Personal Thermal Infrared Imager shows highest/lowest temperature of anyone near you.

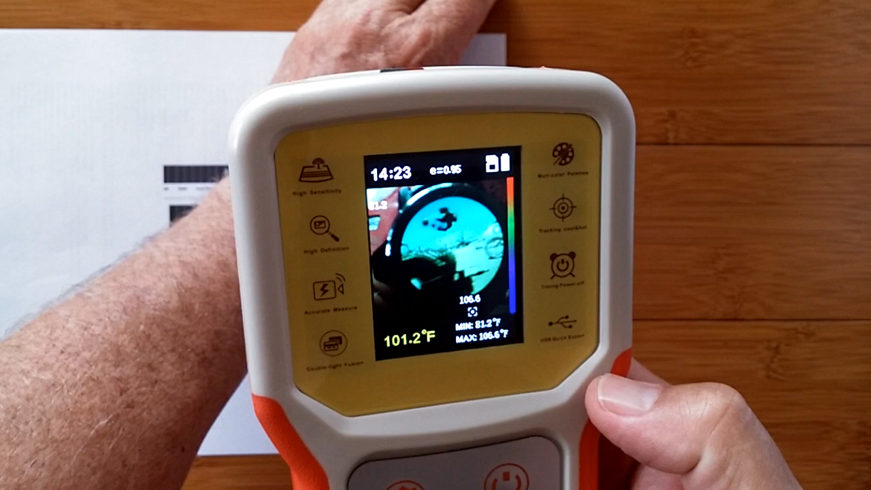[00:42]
On screen: spot 101.2°F, max 106.6°F, min 81.2°F
It's flushing around over there. That's the highest temperature on the screen.
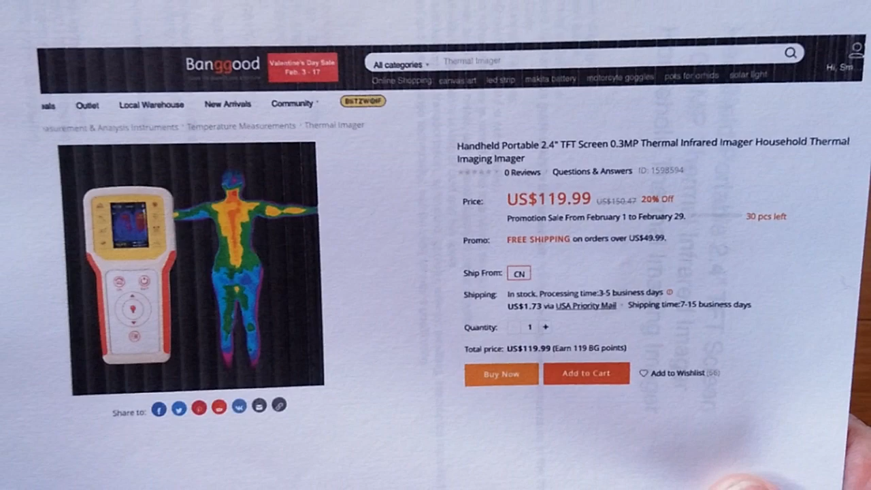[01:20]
This thing is called a handheld portable 2.4 inch TFT screen .3 that's a really small megapixel thermal infrared imager household thermal imager camera for the household.
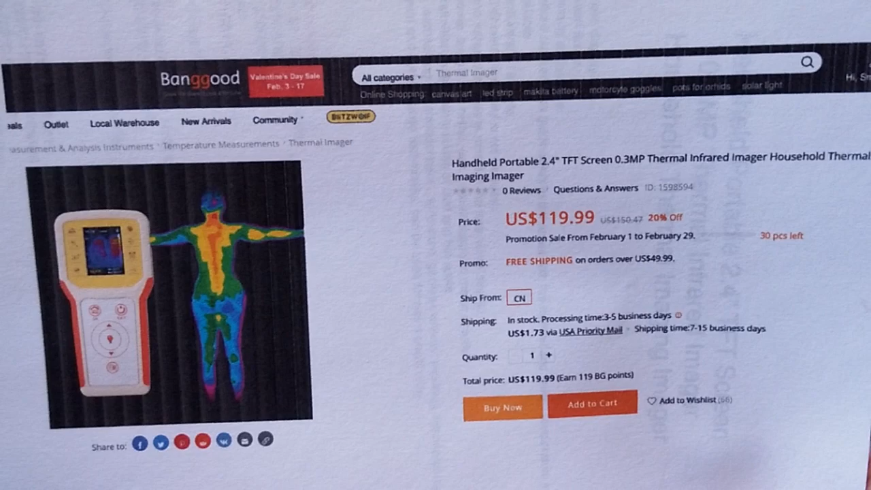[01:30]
Yes it's really inexpensive comparatively.
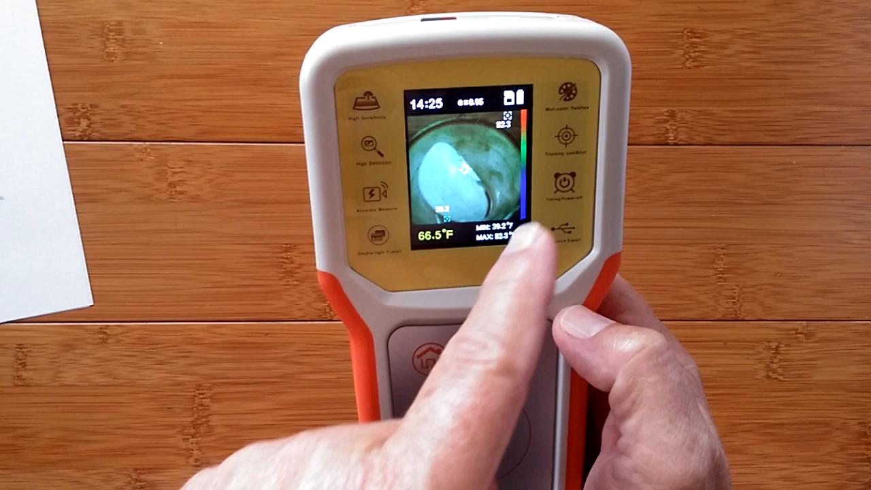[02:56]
On screen: spot 66.5°F
So the table's 82 degrees the ice cubes 39.
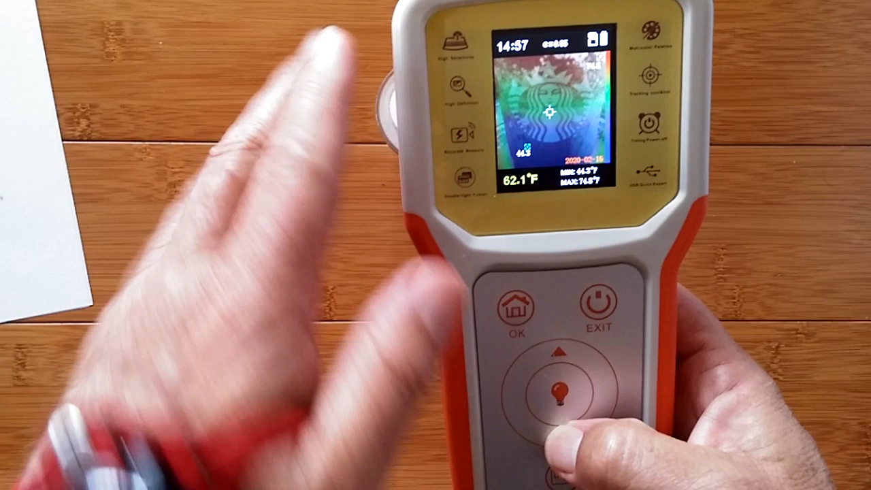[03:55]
On screen: spot 62.1°F
Now I go down here's a close-up of it okay and here I'm blending so you're seeing the colder part of the drink is down at the bottom and it tears up to the upper area.
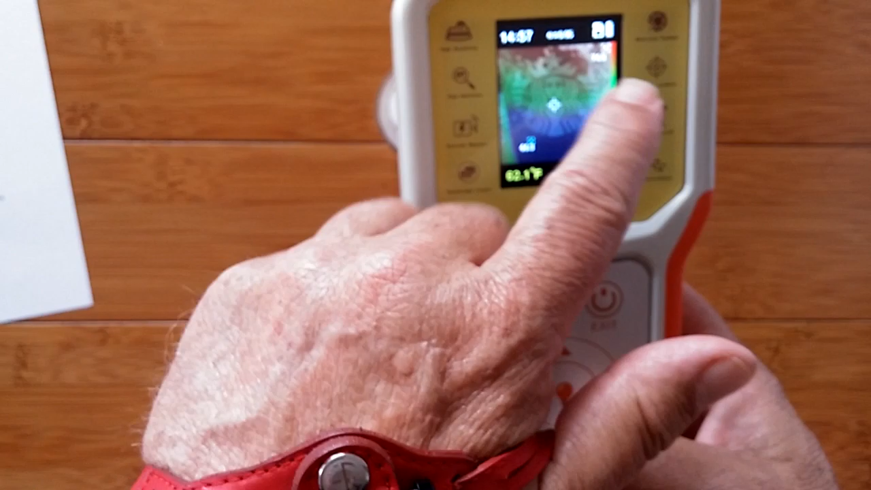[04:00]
Okay I'm gonna jump for a second so you see how the color combinations work.
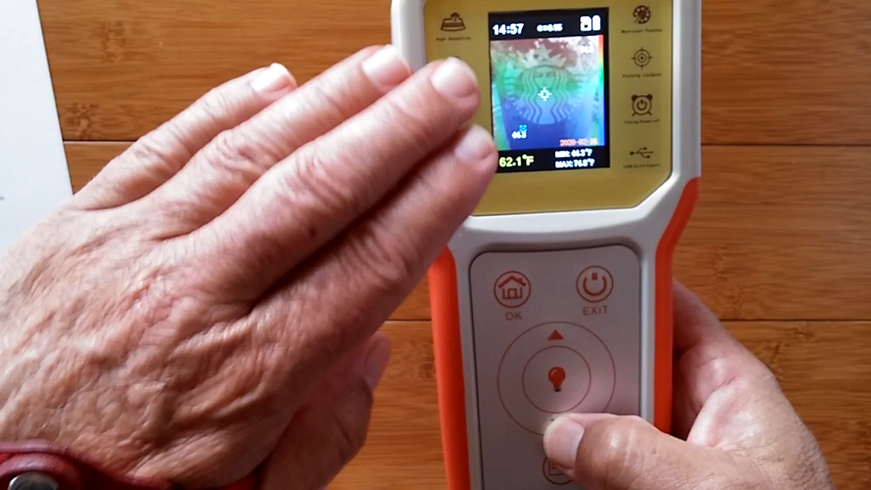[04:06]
On screen: spot 62.1°F
Here's my foot.
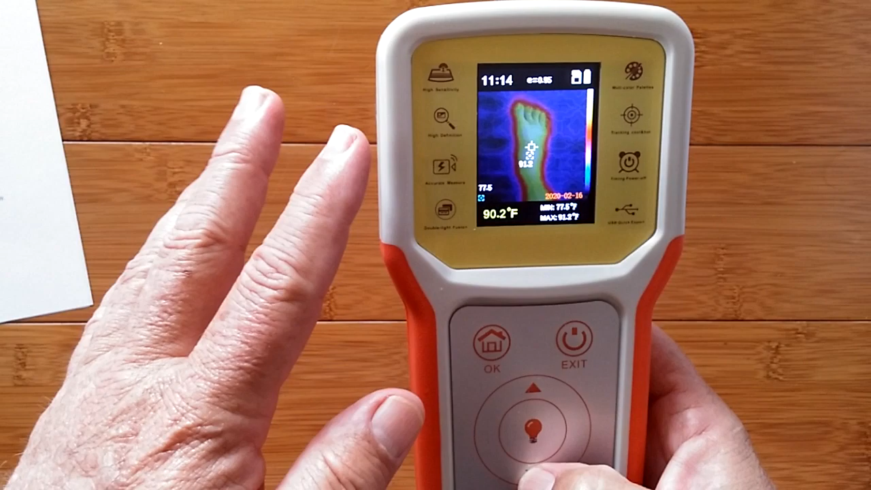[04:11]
On screen: spot 90.2°F
Now not only do I have the ability to show the portrayal of the colors I have the ability to change the actual orientation of the colors.
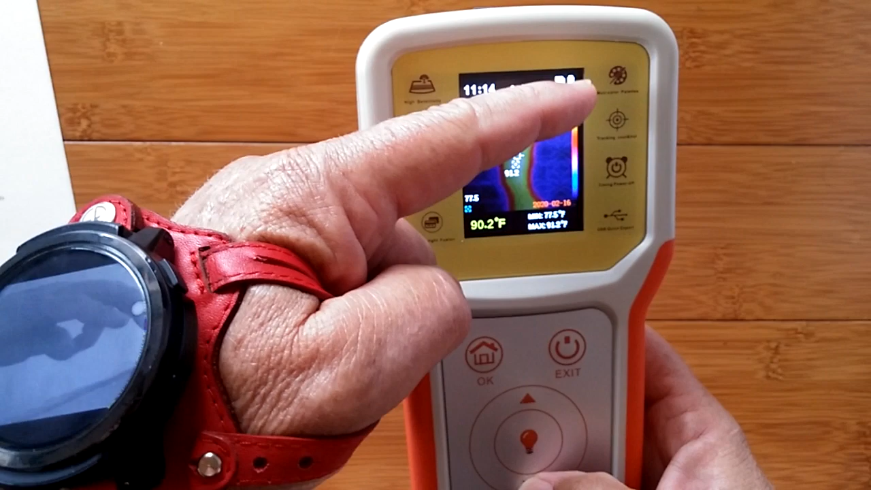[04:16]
On screen: spot 90.2°F
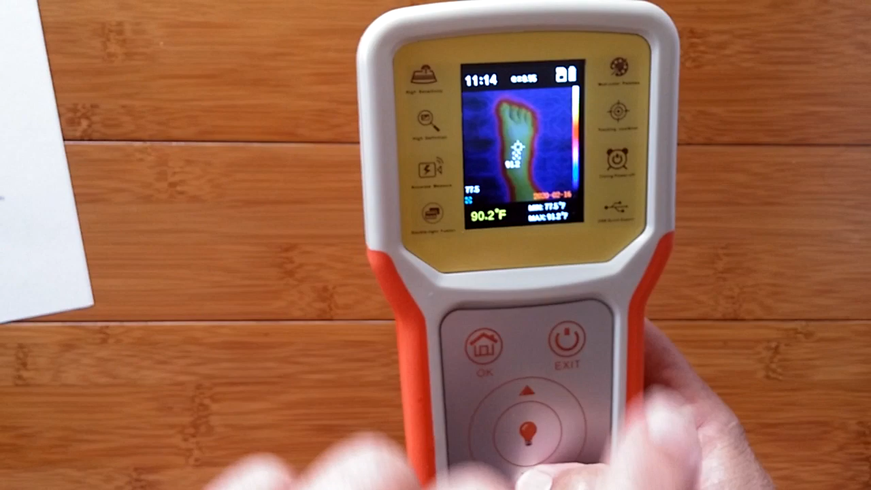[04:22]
On screen: spot 90.2°F
The hottest part of my foot is white in this one so this particular setup lets me identify in
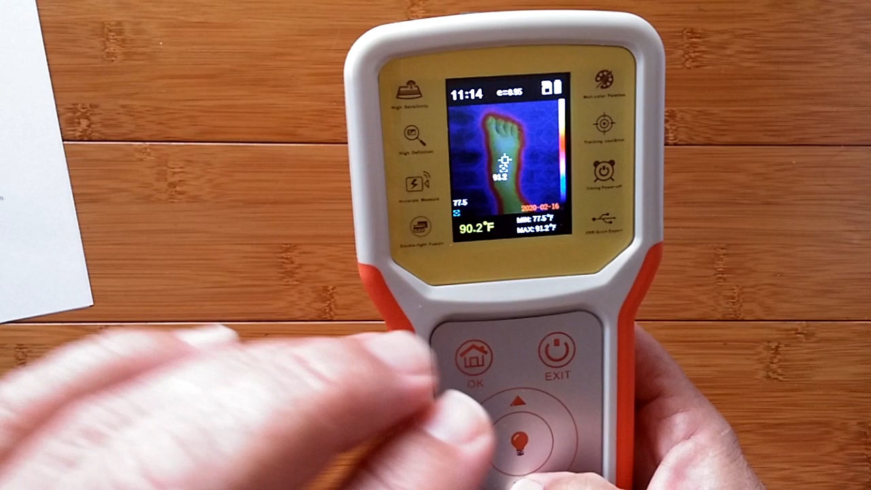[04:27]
On screen: spot 90.2°F
a picture without even monitoring the temperatures the overall gradient from coolest which
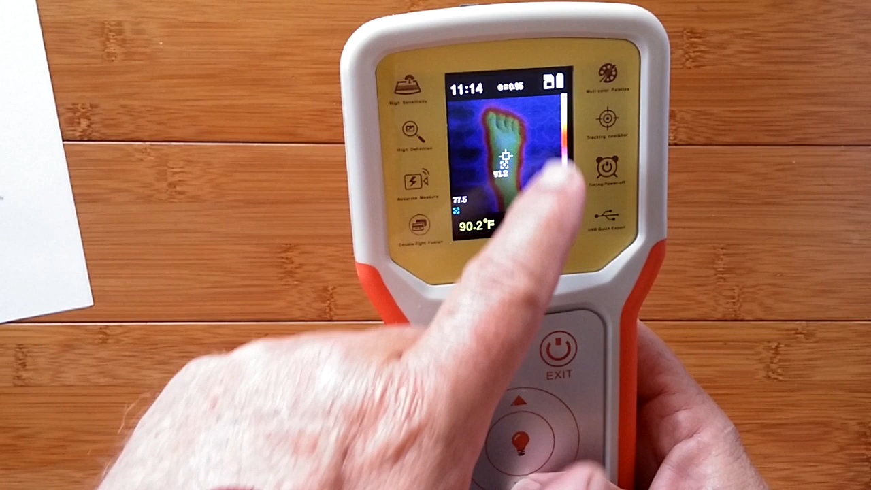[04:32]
On screen: spot 90.2°F
is the mat I was standing on all the way to the hottest part of my foot. But I can change those colors.
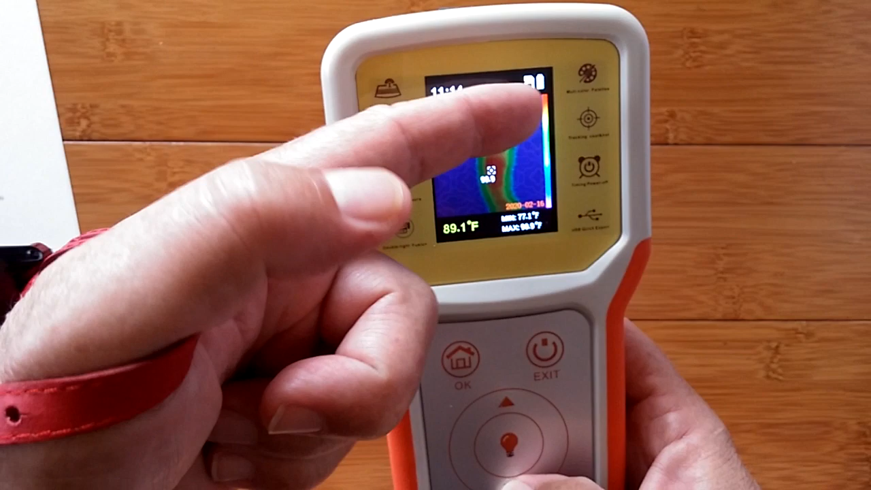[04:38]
On screen: spot 89.1°F
I can make red be the hottest and it would look like this with green giving you a defined edge.
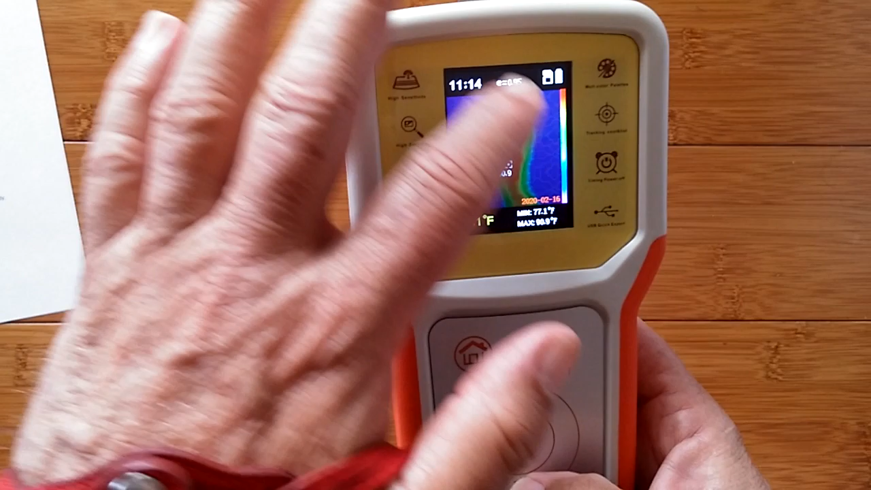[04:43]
It might be easier to see a person's temperature, the temperature of their body through their clothes,
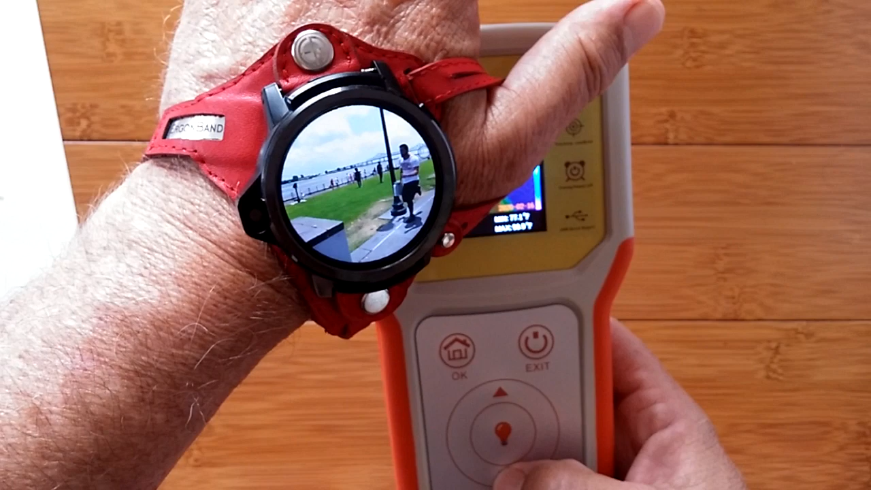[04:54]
the contour of what's happening on a watch that's overheated, your Starbucks cup, whatever you're taking an image of and capturing a picture.
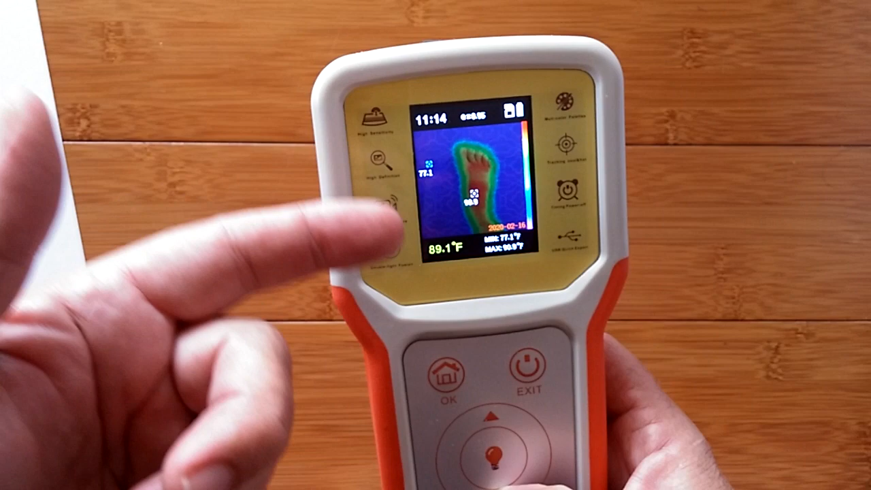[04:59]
On screen: spot 89.1°F
But I can change the chart again.
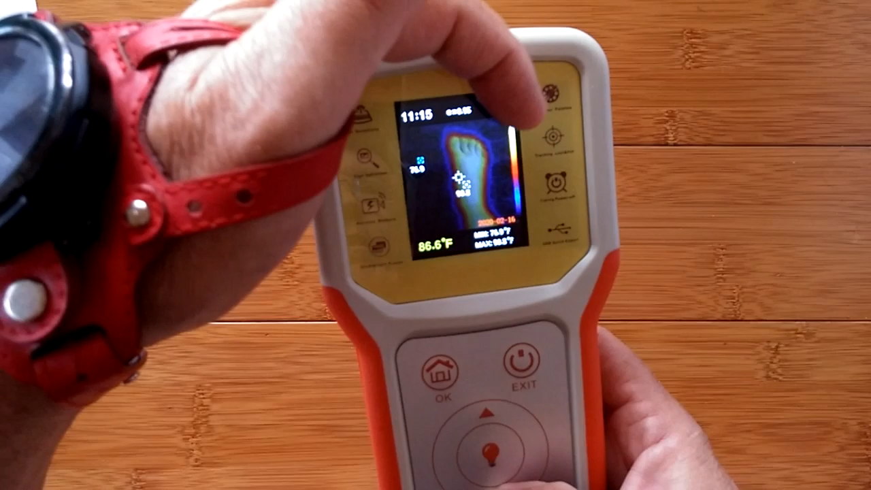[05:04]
On screen: spot 86.6°F
Now here it's really predominantly white at the hottest and blue at the coldest.
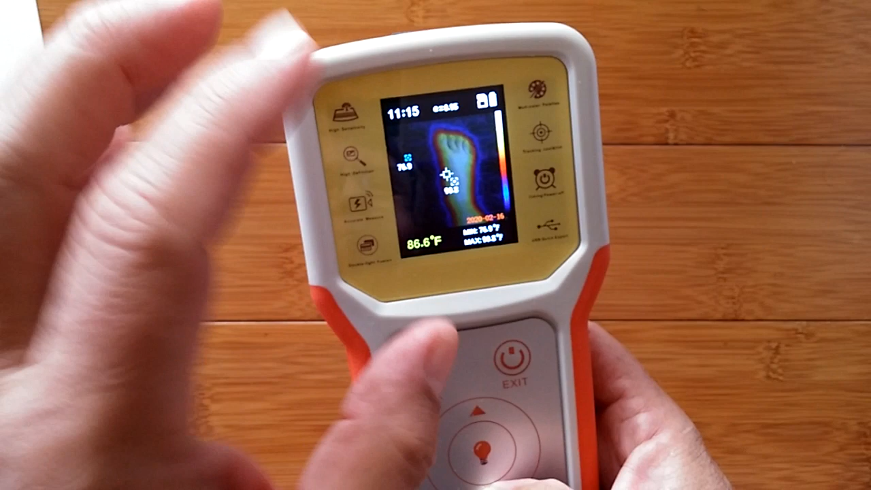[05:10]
On screen: spot 86.6°F
It gives you a big definition with high see-through abilities so you see the actual picture
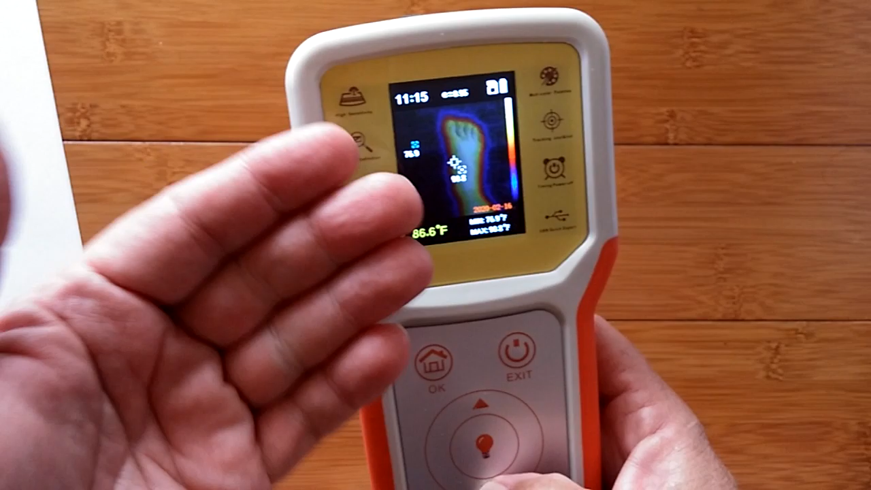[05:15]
showing through and the overlay of the heat map isn't as strong.